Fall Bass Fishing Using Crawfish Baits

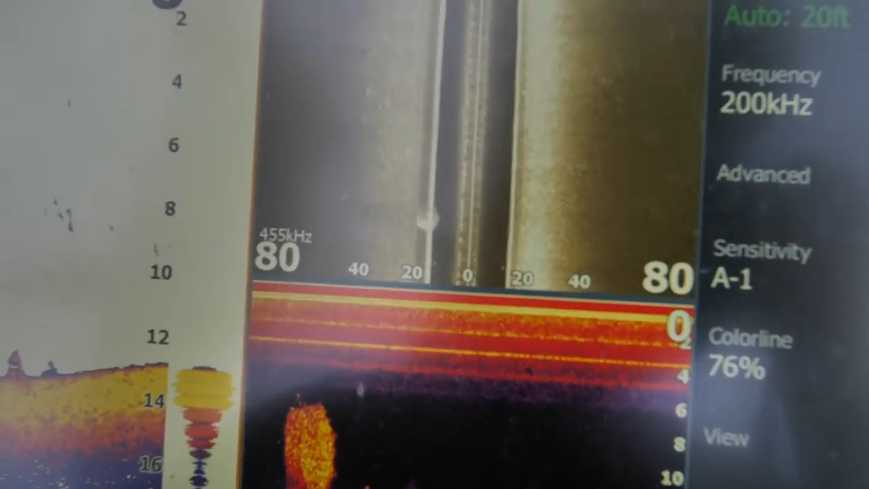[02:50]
It does require you to read some electronics and if you look at here, you can see the bait balls.
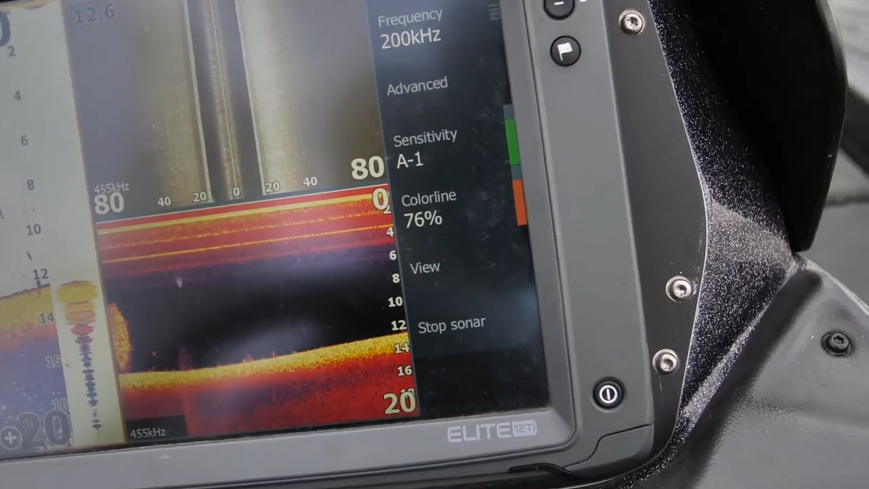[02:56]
They're pretty tight and then the bass are underneath them or behind them and just kind of going
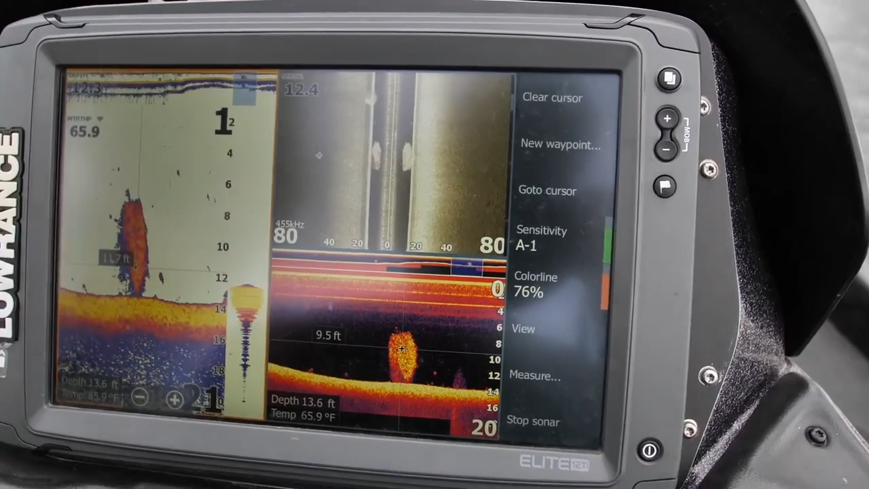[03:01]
On screen: depth 13.6 ft, water 65.9°F
around them and corralling them and every once in a while they'll blast one.
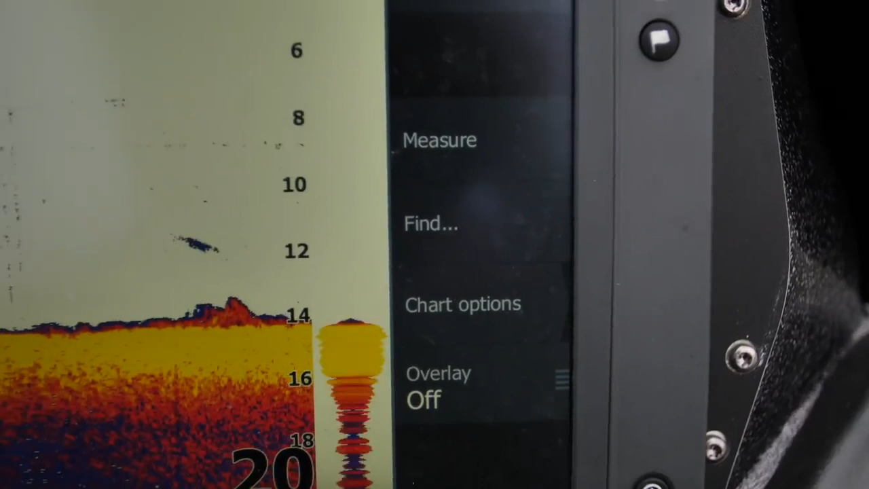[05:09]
Just ran across the school of fish. Got on this ledge.